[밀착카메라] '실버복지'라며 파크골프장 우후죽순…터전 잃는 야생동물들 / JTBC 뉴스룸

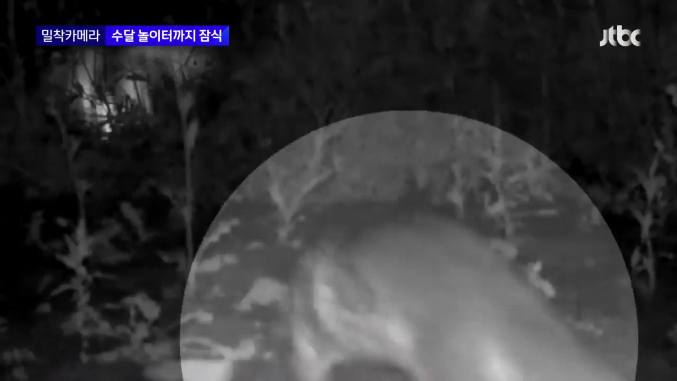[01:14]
밤이 되자 수다리 냄새를 맡으며 늪지를 거닐더니 금호강으로 다시 들어갑니다.